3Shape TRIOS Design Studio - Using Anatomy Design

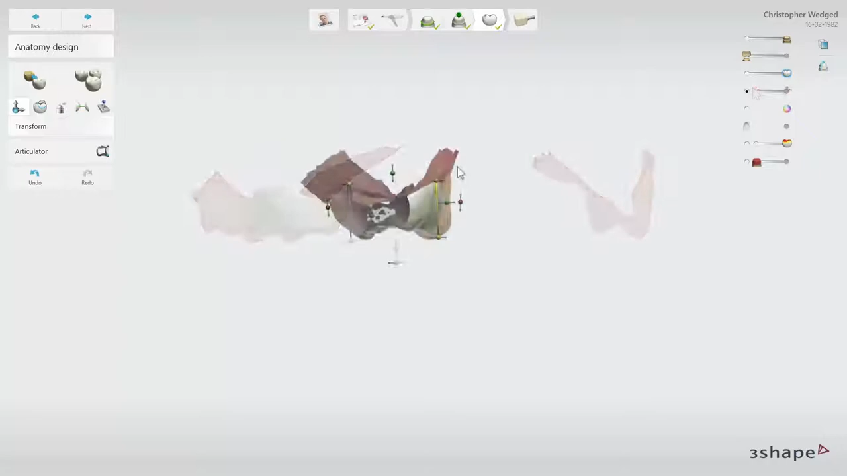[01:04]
This option will allow you to examine contact points from inside the scan. Show Texture on Scan Show Texture on Crowns